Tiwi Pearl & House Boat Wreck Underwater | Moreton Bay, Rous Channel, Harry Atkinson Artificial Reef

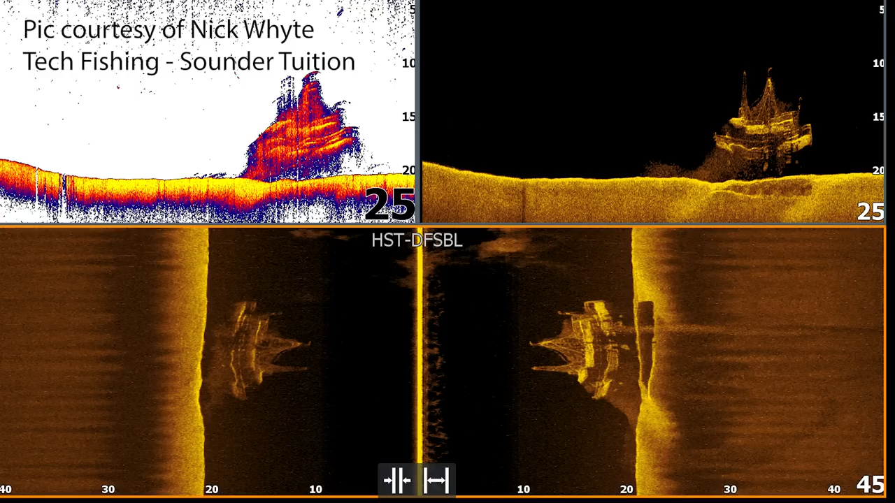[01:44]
This sounder image from Tech Fishing shows the boat sitting perfectly in upright position on the southwest side of the Harry Atkinson artificial reef area.
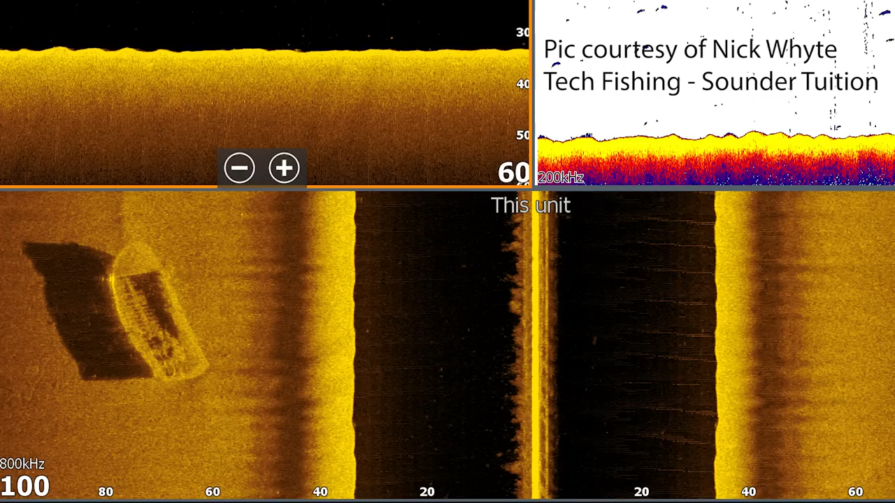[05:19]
This is a good chance to have a closer look with a drone and see exactly what it was. If you know any history on this wreck, then please let me know in the comments.